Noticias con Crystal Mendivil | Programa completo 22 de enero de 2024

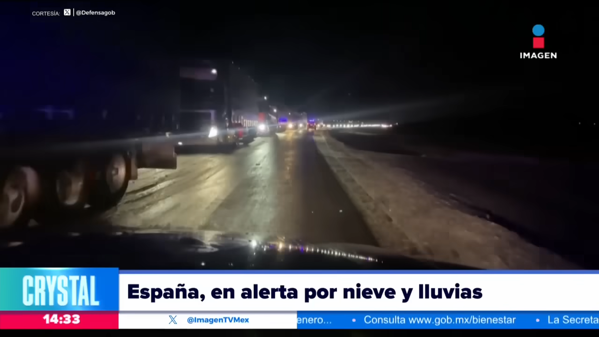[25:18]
cerraron a causa de la nieve acumulada Extremadura Guadalajara Segovia Zaragoza y Soria se han visto afectadas